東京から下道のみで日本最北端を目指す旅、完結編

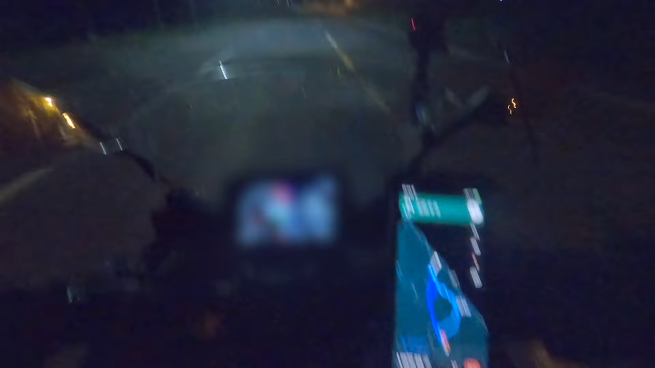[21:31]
やばい、あと1時間25分90キロあるんだけど、ガソリンランプが赤点滅。